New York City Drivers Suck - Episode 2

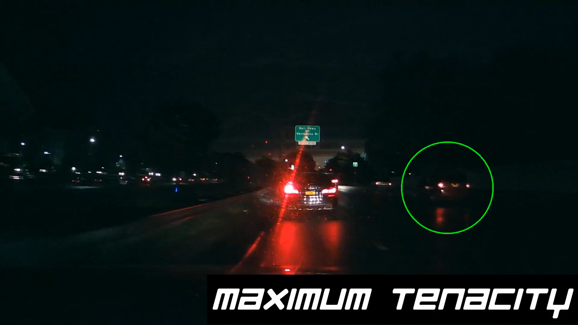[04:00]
It's this red minivan signaling to get in. And then he gets right out. Everybody get your fucking reflexes. You can never be too alert on the road. Watch the two cars in front of me.
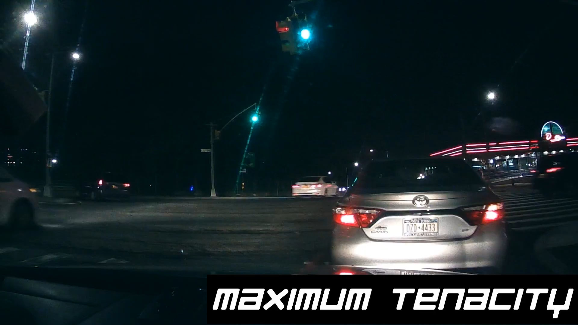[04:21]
Let's take another look at what happened there and find out why. The black SUV cuts his turn too short. The guy in front of me feared he might get clipped by him, so he slammed on his brakes. So always watch out for things like that when there are two turning lanes on an intersection. Now we're gonna look at something a little different. A freak accident, I suppose. So what happened was, a mattress fell off some car on the highway and got jammed in the front wheel well of this car right here.